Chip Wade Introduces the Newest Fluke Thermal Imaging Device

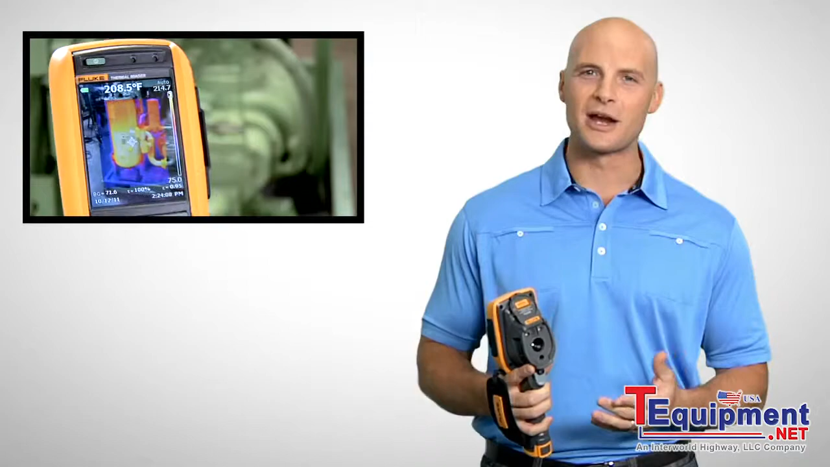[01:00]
On screen: spot 208.5°F
An auto blend mode lets you blend partially transparent infrared and visible images into a single view. These new Fluke thermal imagers also let you video record a trouble spot,